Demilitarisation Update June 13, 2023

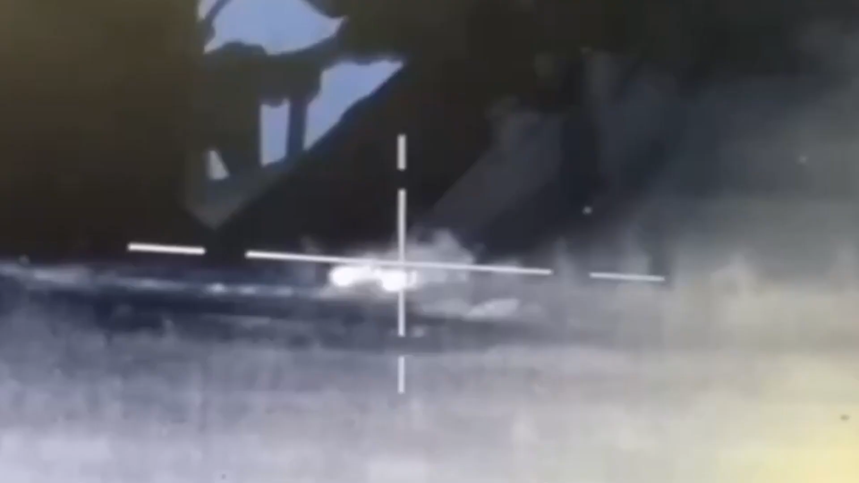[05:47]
and even a Bradley destroyed by a Russian tank at about 1,300 meters away.
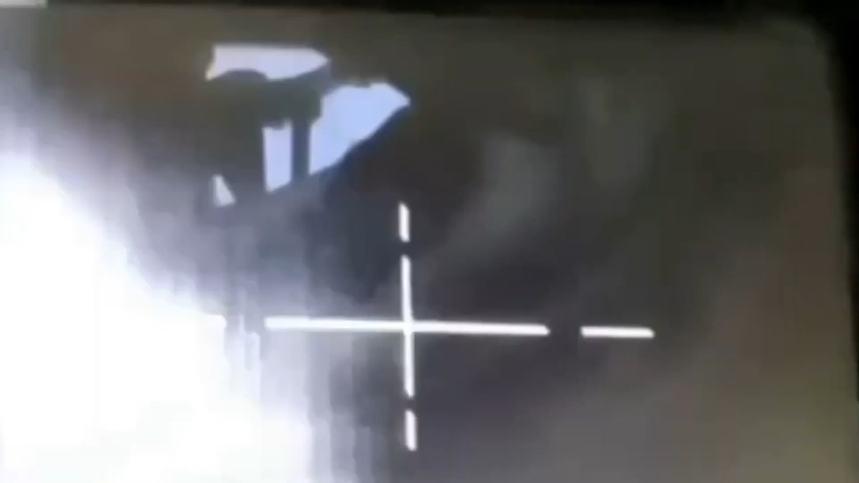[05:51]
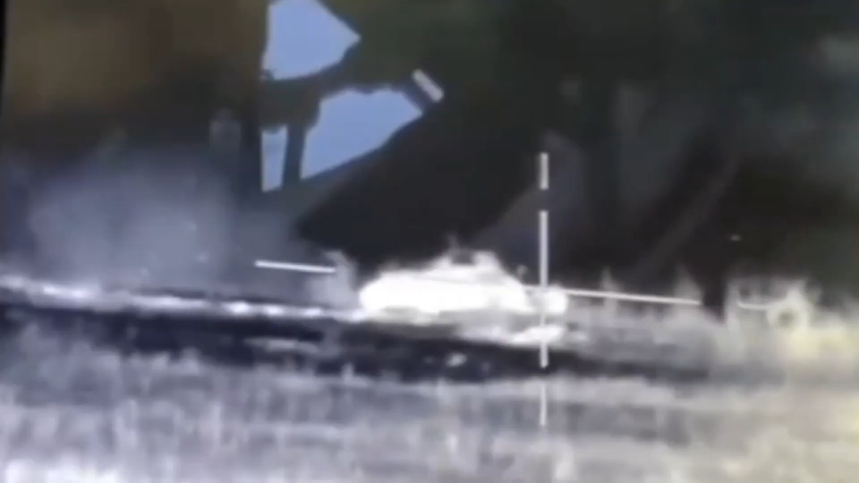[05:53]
And in that footage, you can see the infrared sites that the Russian tank has. And Ukraine was attempting to storm a lot of Russian positions at nighttime,
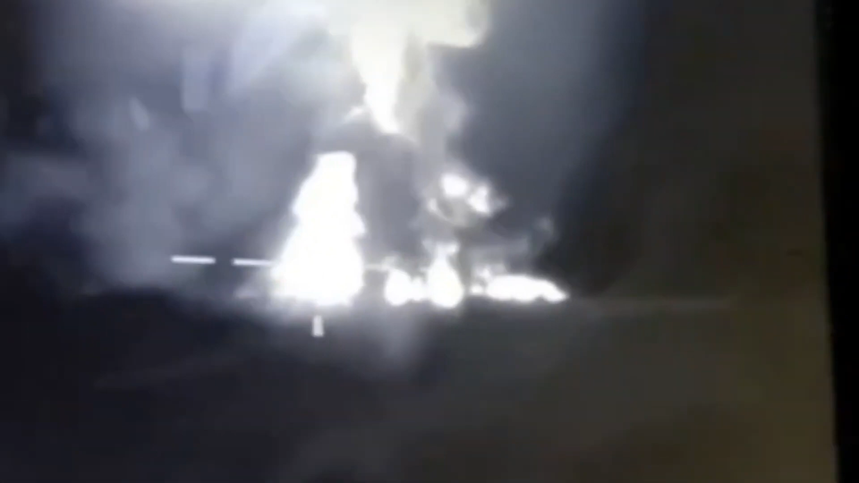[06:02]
hoping that Russia simply didn't have night vision, which is something the U.S.